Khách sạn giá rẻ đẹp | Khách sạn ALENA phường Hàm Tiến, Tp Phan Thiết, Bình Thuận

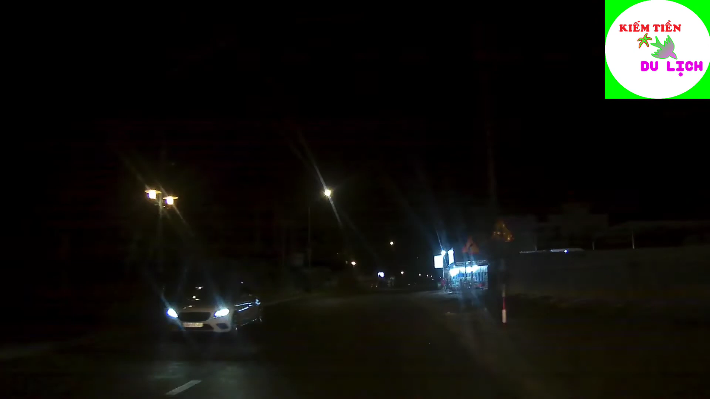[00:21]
tỉnh Bình Thuận Và cái đường đi nó hơi tối mà cái camera của mình quay trời tối giống như nó bị quen gà vậy Thấy nó rất là mờ và nó không rõ các bạn thông cảm Và đây là cái đường đi,
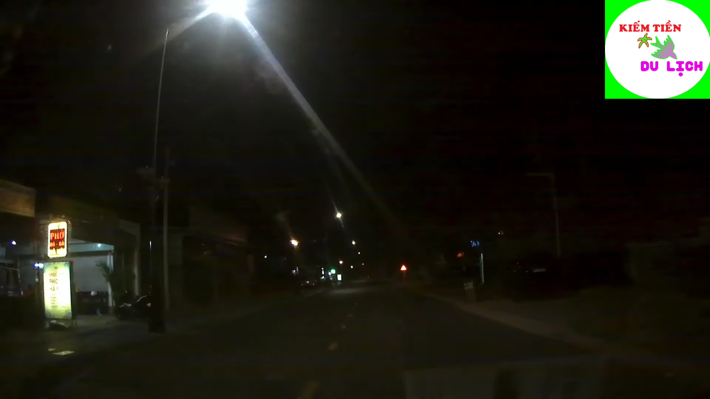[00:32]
mình đang đi trên đường Nguyễn Đình Chiểu Hướng từ thành phố Hồ Chí Minh ra đến Mũi Né nha các bạn Và bên tay trái các bạn là số 265 Nguyễn Đình Chiểu Kế bên có cái hẻm Cái hẻm này rộng từ 3m tới 4m, xe hơi vô lọt Và khi mà xe hơi vô xong thì một lát ở trong sân có cái chỗ đậu xe hơi rất là rộng rãi Nên là các bạn yên tâm nha Đây,